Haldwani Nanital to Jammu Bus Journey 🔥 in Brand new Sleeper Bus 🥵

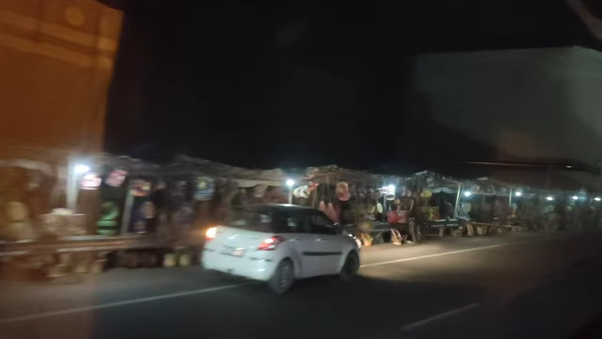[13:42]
बहुत लंबी मार्केट है ये तो।
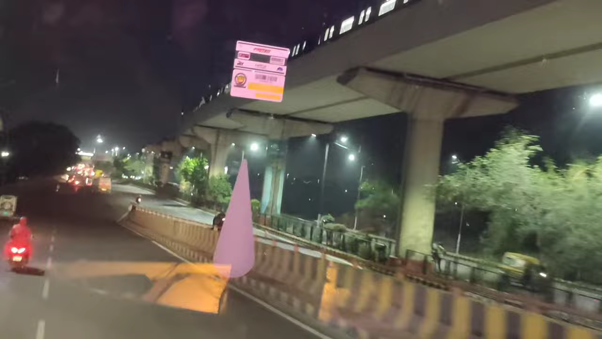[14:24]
दोस्तों ये है दिल्ली का गाजियाबाद एरिया, और ये खड़ी है अपनी SMT ट्रैवल्स,
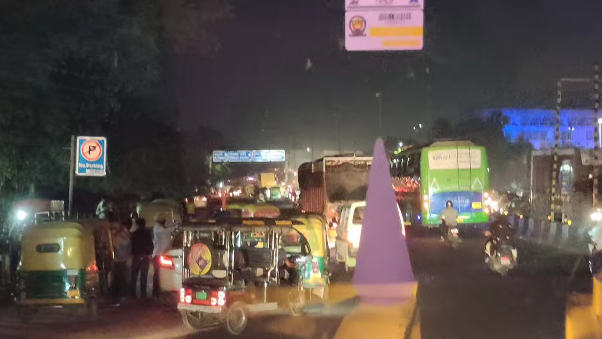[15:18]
दोस्तों बस का बोर्डिंग पॉइंट दिल्ली में है ISBT कश्मीरी गेट के बाहर।